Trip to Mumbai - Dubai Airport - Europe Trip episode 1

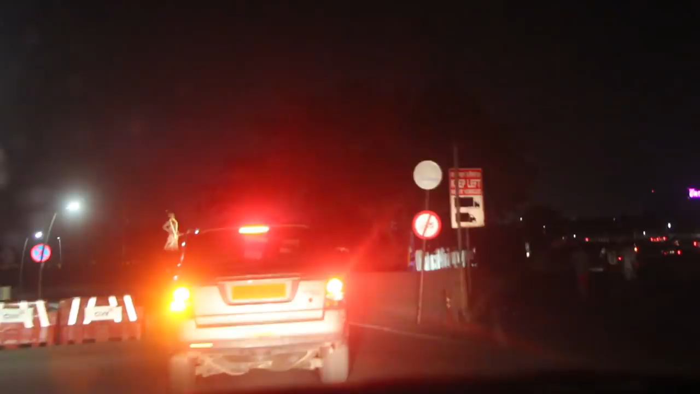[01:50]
We have entered into international airport now. There is a security check here.